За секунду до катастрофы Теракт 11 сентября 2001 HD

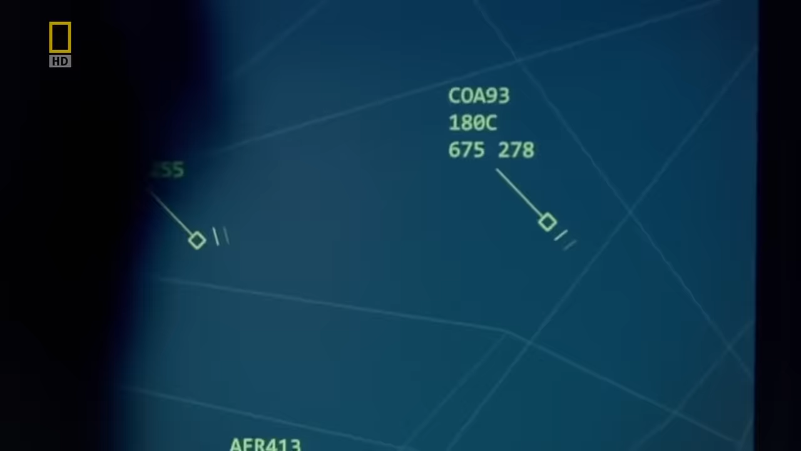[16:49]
Рейс 93 авиакомпании United Airlines. Он начинает действовать по уже знакомой схеме. Рейс United Airlines изменил маршрут и сменил код транспондера.
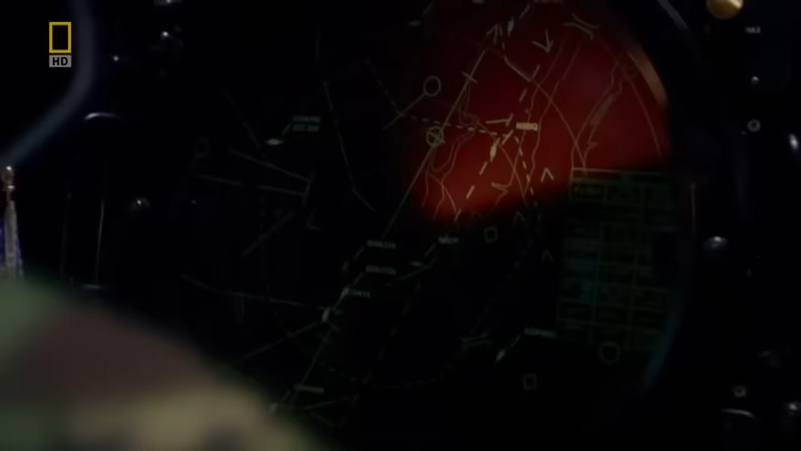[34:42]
Военный радар был настроен на поиск потенциальных угроз вне границ страны. Гражданские самолеты не рассматривались как опасность.
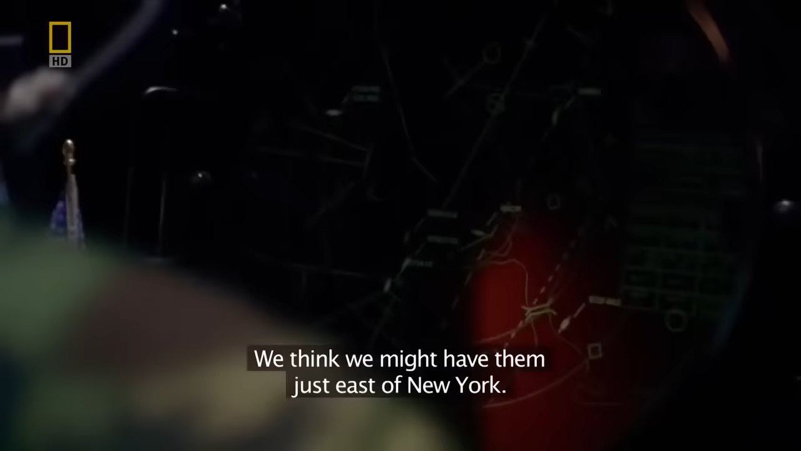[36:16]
Мы нашли самолет, American Airlines, рейс 11. Кажется, он находится к востоку от Нью-Йорка.